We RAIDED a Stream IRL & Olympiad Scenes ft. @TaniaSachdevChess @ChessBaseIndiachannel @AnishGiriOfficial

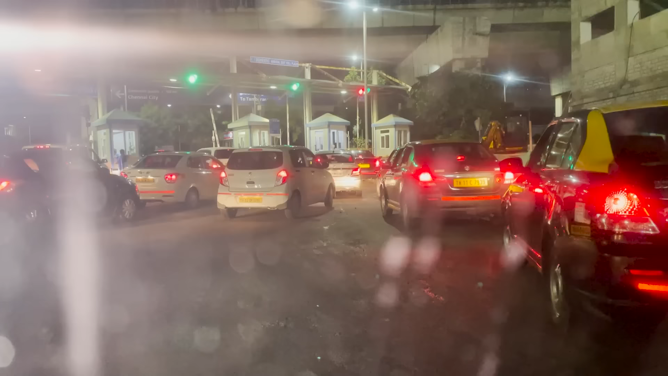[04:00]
Yeah. Already crazy traffic as we leave the airport. Ama.